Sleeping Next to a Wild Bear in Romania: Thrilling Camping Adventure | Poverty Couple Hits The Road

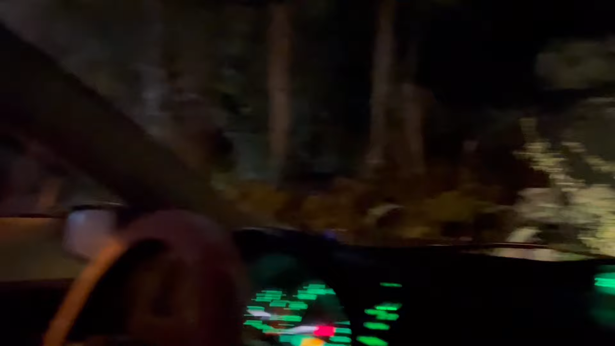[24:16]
There is a hotel there. But we need to get to the car.
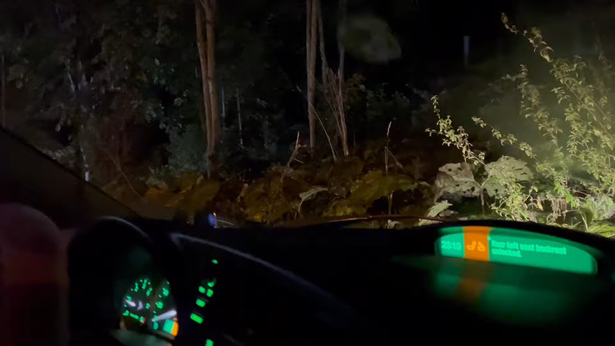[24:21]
So the bear is right over here somewhere. Wow, what a journey. What a journey. Yeah, they are searching for him. They are searching for him? Mm-hmm. They are coming closer. They said it's exactly here.